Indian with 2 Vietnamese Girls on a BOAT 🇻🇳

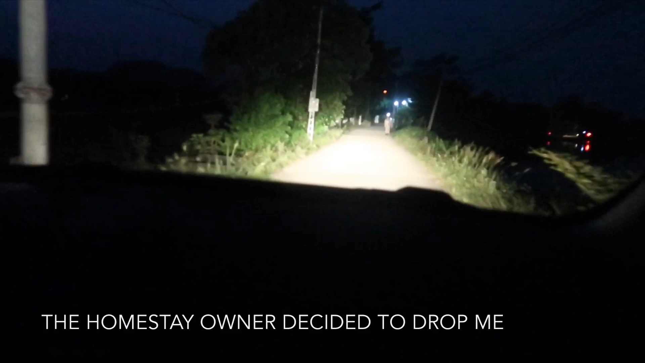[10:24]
तो 5-6 किलोमीटर वॉक करके जा रहा था। जनाब मेरे को छोड़ रहे हैं, आप शायद अंधेरे में नहीं देख पाओगे,